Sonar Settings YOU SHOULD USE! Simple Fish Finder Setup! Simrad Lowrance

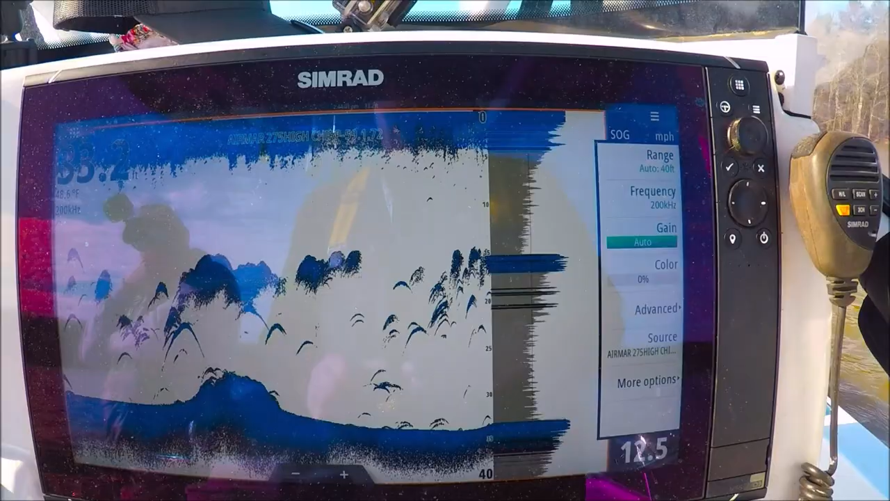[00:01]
On screen: speed 12.5 mph
Alright guys, I want to take a minute and show you how I set up my echo sounder for my NSS EVO 3.
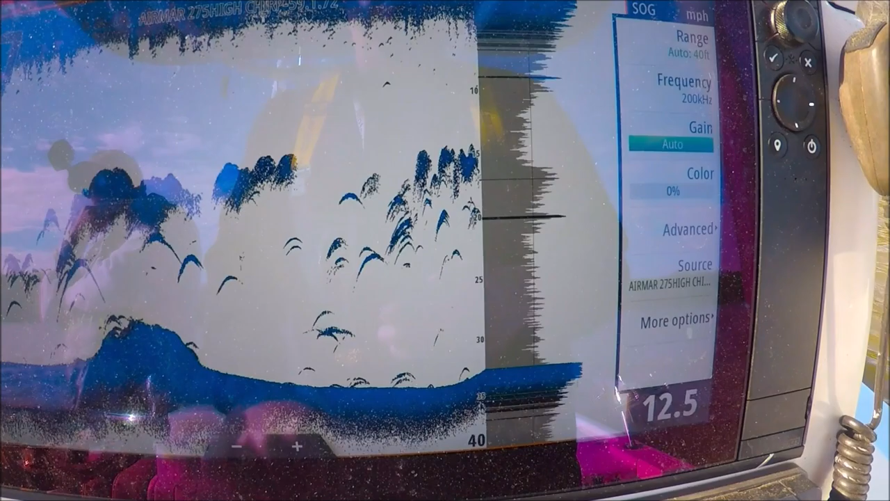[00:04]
On screen: speed 12.5 mph
What I like to do is put my gain on auto to get started, my color at zero.
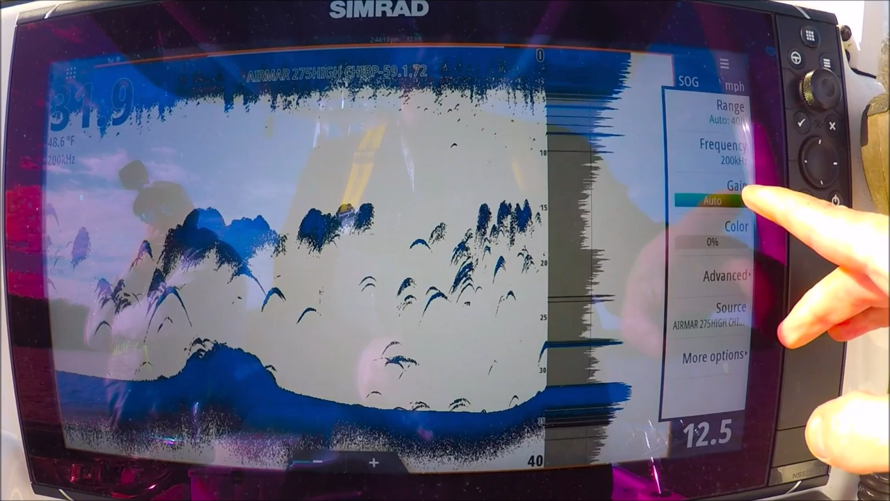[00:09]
On screen: water 48.6°F
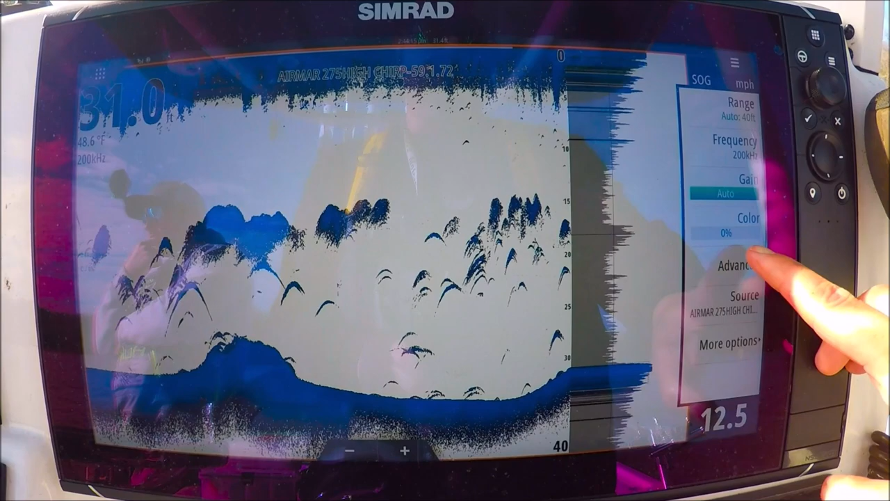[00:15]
Up here in my menu, I'm going to go to advanced, noise rejection off. I don't like noise rejection ever.
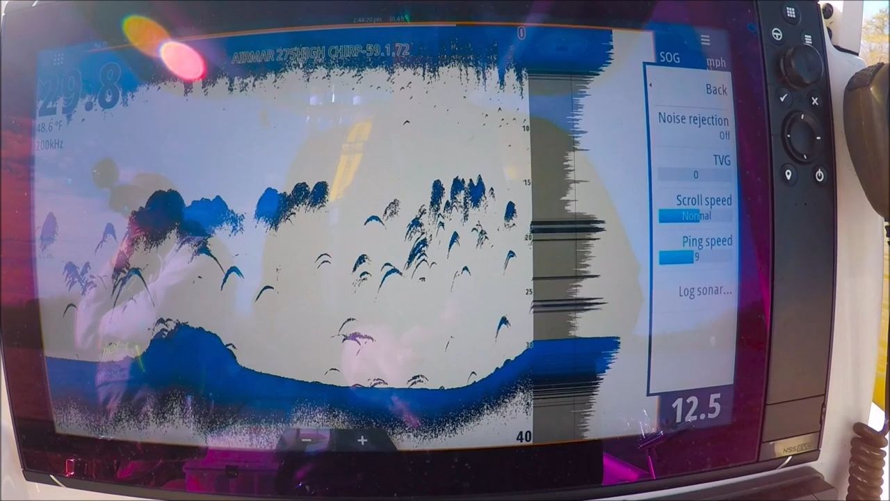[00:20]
On screen: water 48.6°F
I'd rather have a little noise on the screen than squash my returns by turning the filter on.
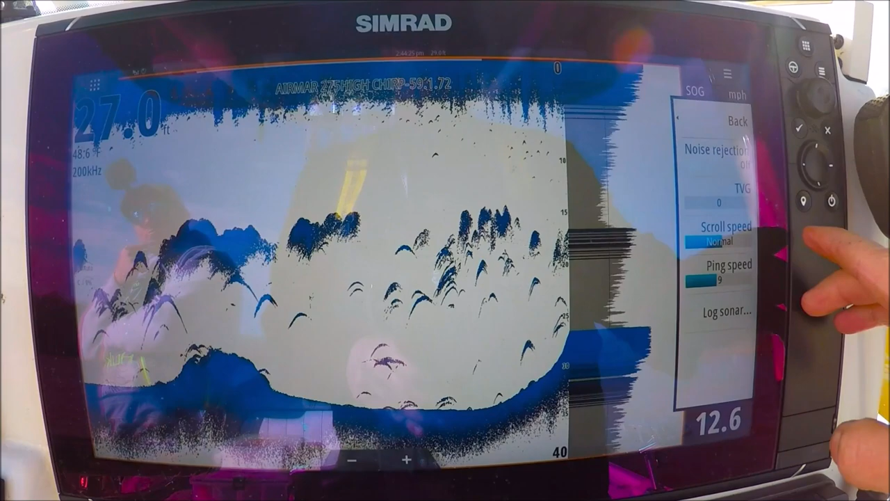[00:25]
On screen: depth 27.0 ft
TBG is zero, scroll speed normal, ping speed, you want to crank it up, all the way up.
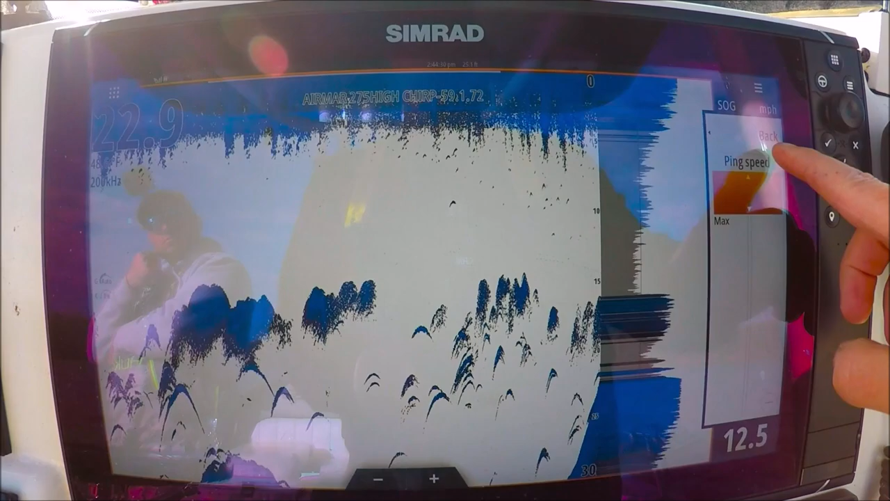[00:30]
TBG clears up the top few feet.
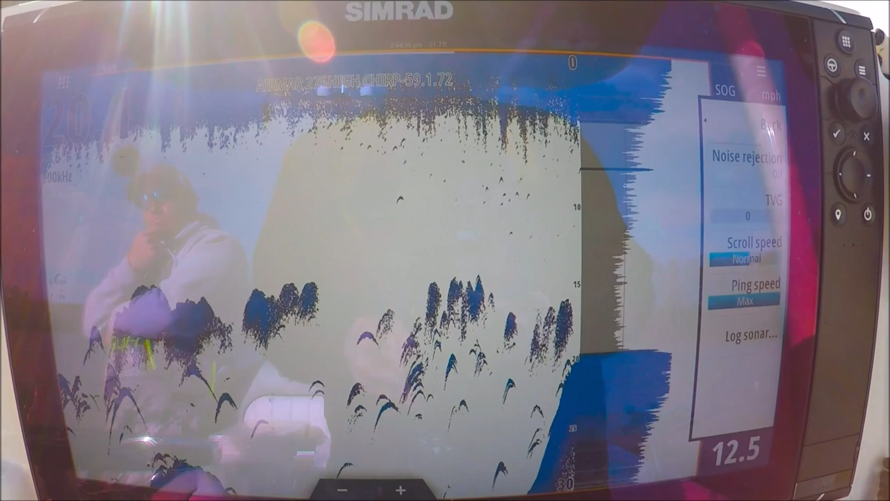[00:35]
So, for instance, we go up to one,
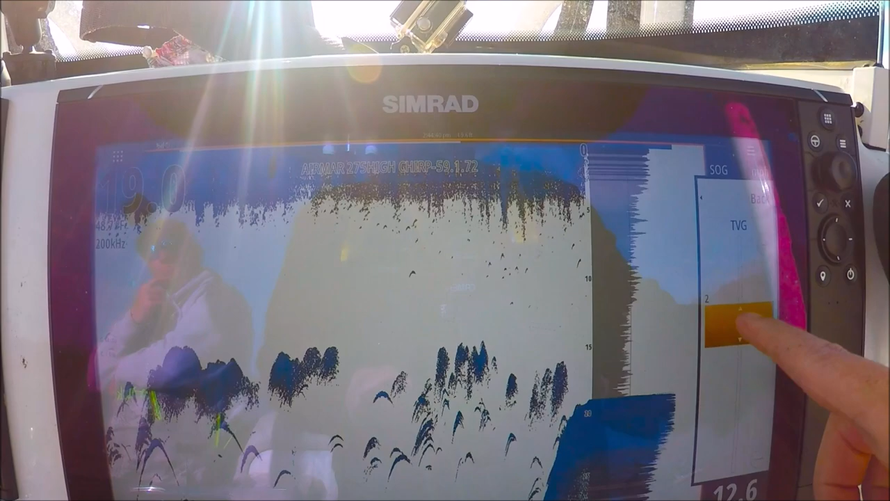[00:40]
two, you'll start to see the returns disappear higher up in the water column.
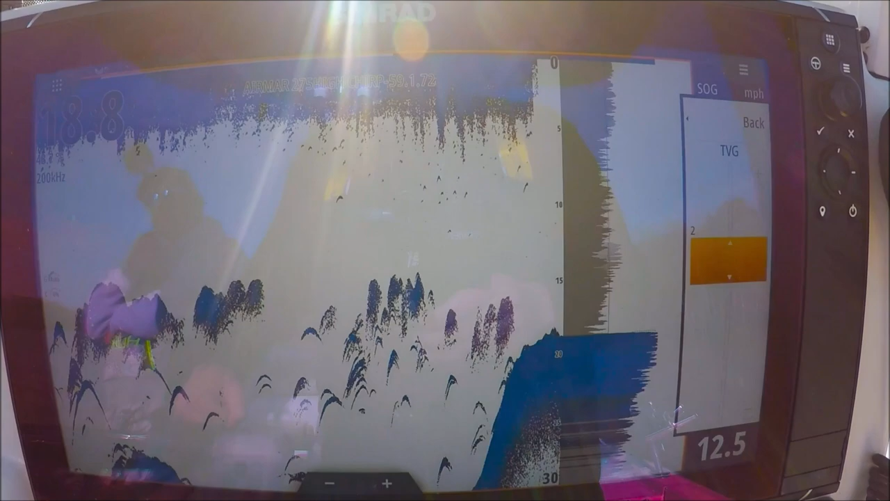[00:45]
I still will keep it at zero, because I don't want to really miss anything.
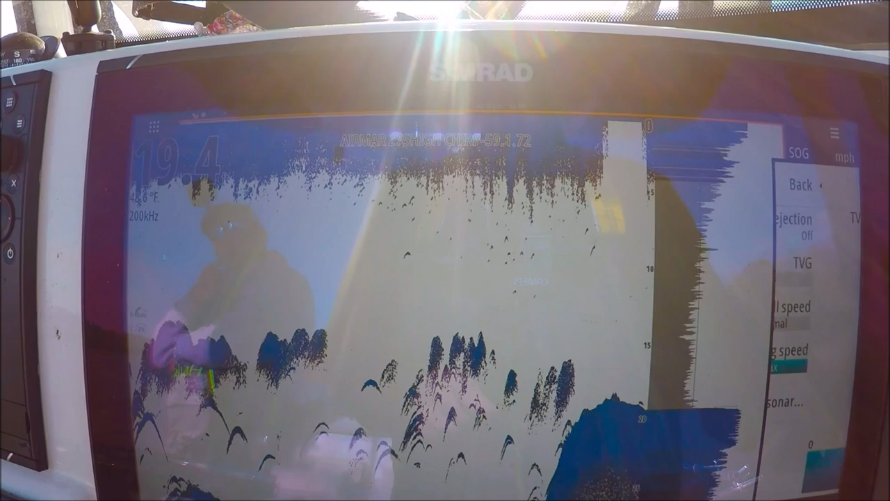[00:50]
Alright, with those all set, we're going to back out here.
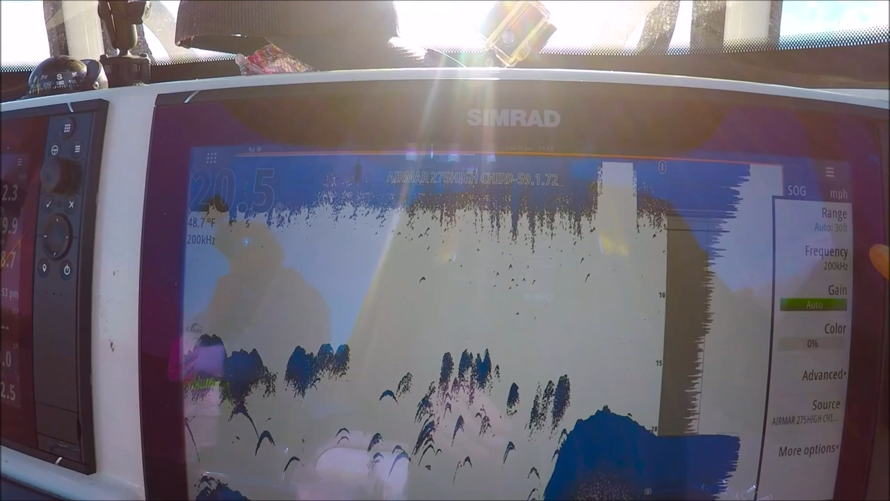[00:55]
Frequency is 200, we'll leave it at a single frequency for right now.
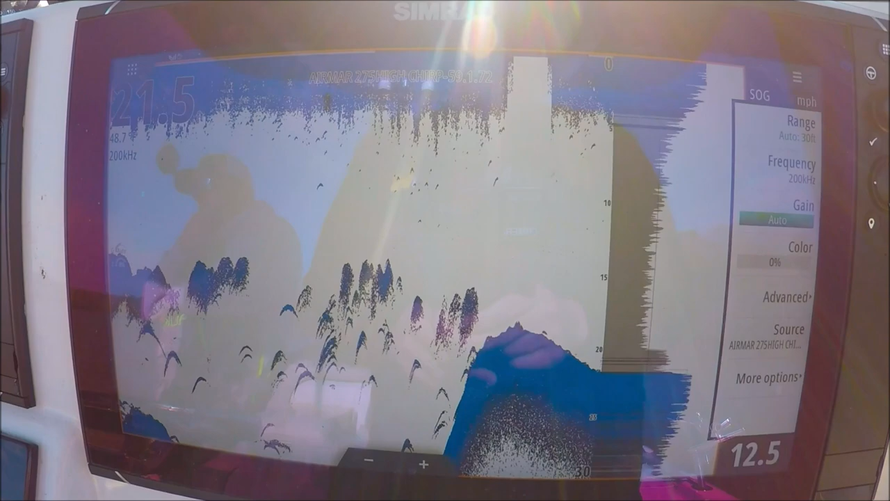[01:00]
My gain is set at auto, color is zero. I'm going to go ahead and turn my color up.
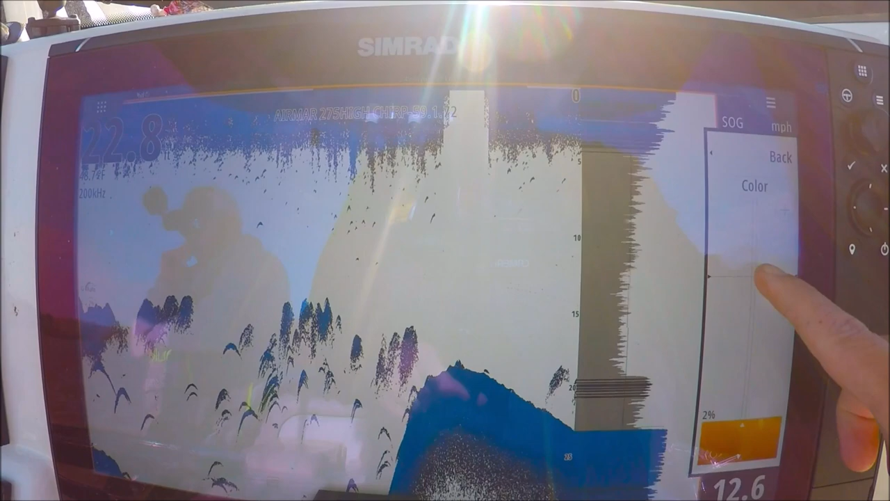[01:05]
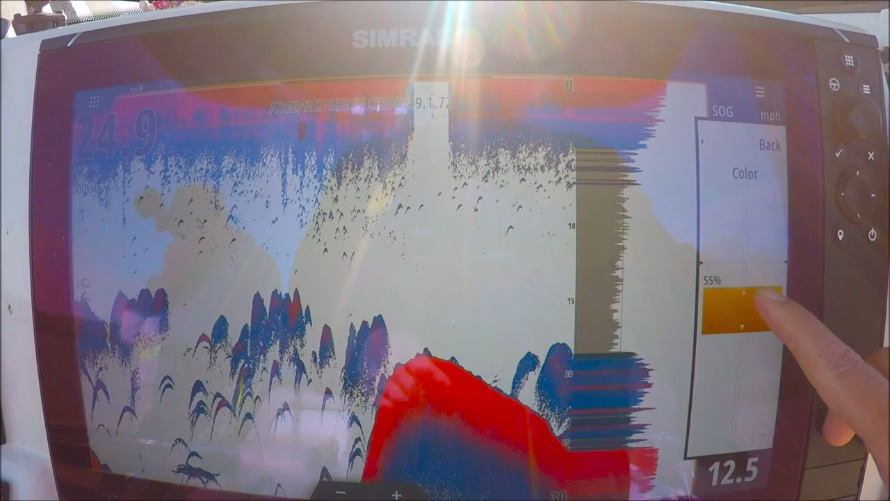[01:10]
Okay, in this palette, yellow is the strongest return. So you can see yellow is the bottom.
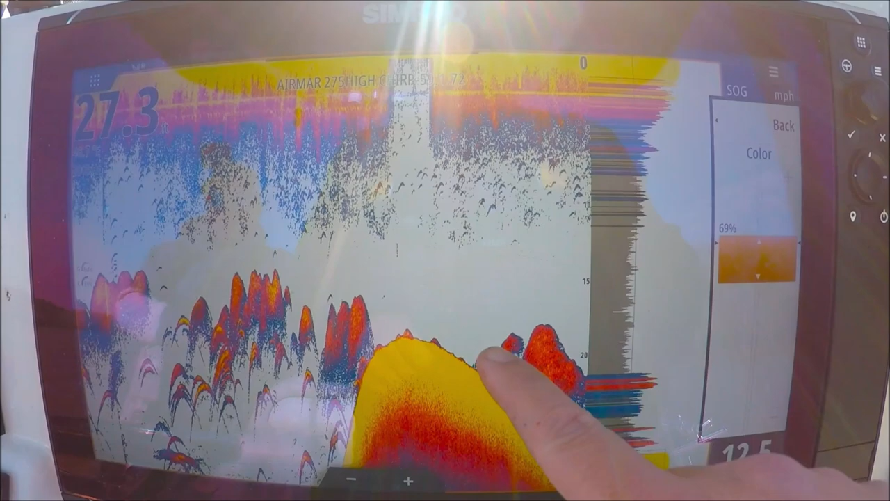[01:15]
So these are solid marks here.
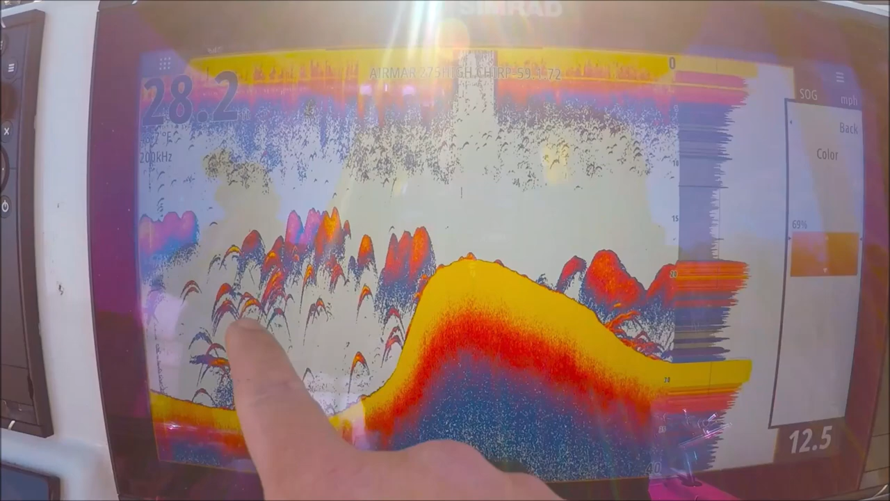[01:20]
These are air bladders and fish. These should be yellow, because we know those are good returns.
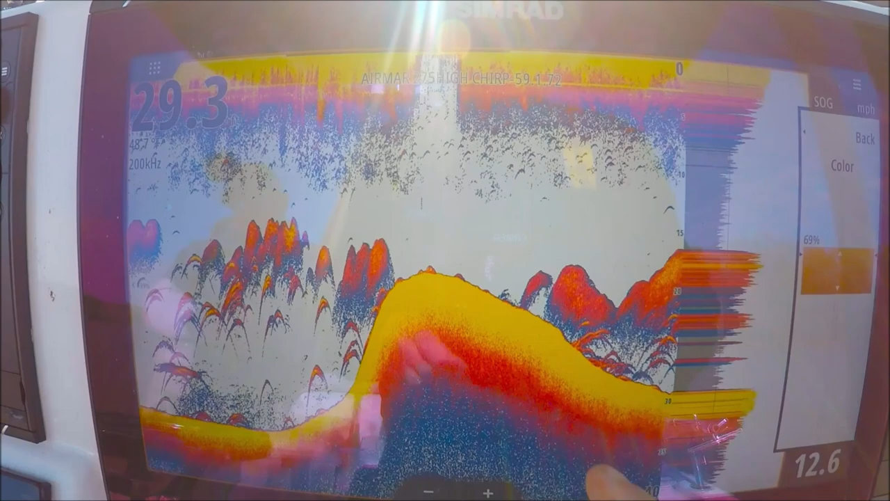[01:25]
Our solid color is yellow. So I want some yellow in my arches.
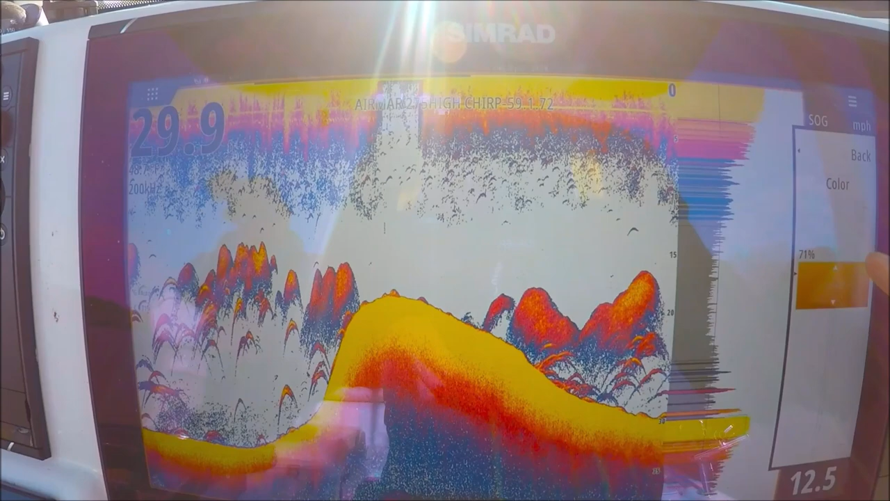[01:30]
On screen: speed 12.5 mph
So I'm going to turn my color up, until I start to see yellow in them.
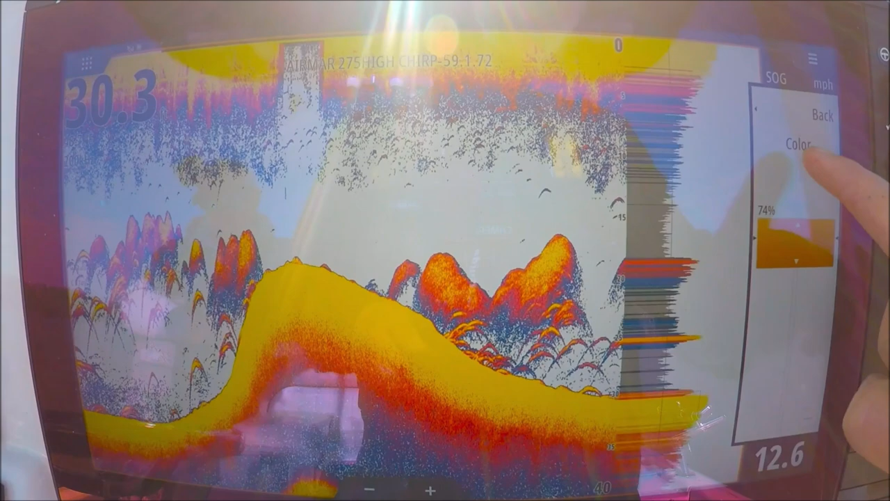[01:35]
Those arches need to start turning yellow. Okay, there we go. We've got some good strong yellow in there.
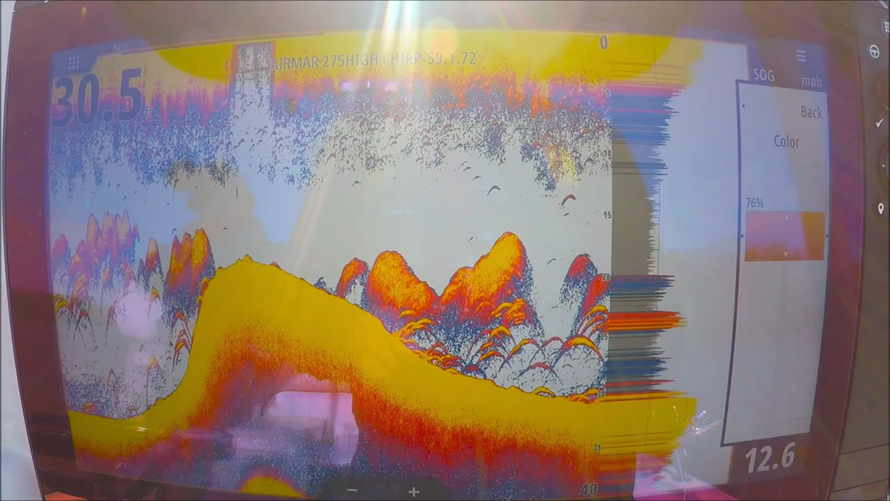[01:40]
I don't want it so high that there's solid yellow and there's no other colors in there. This is too high. See how they're just solid yellow? That's no good.
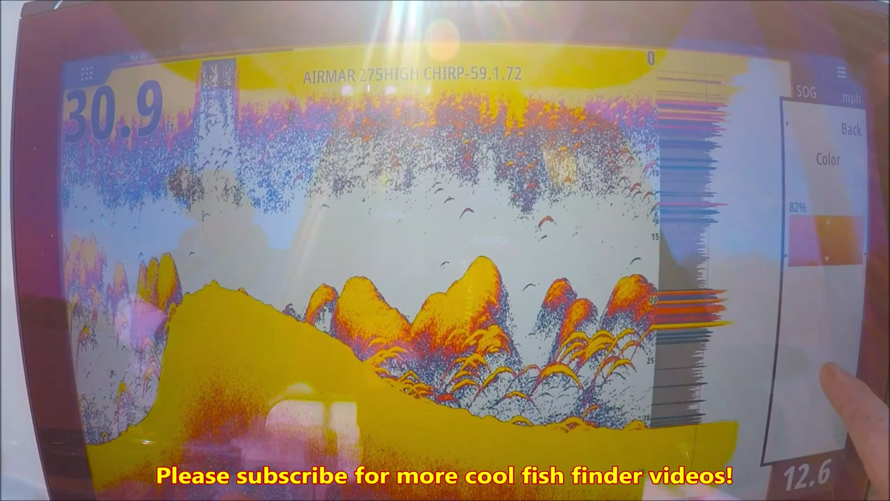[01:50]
You want to see almost every color of the palette throughout that return. With yellow being the strongest and in the center.